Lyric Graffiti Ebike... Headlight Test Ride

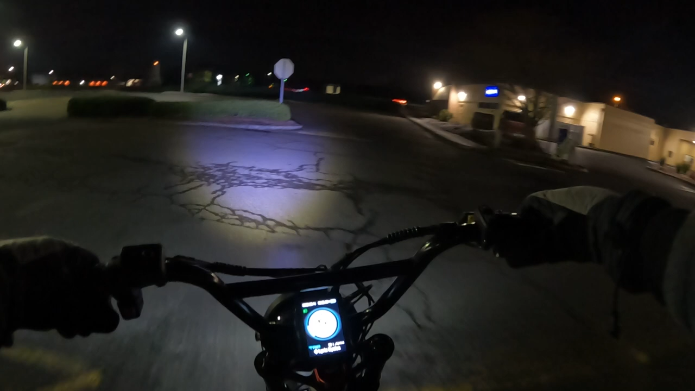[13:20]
Feels like a ghost town here. I get. The road to myself. And you know.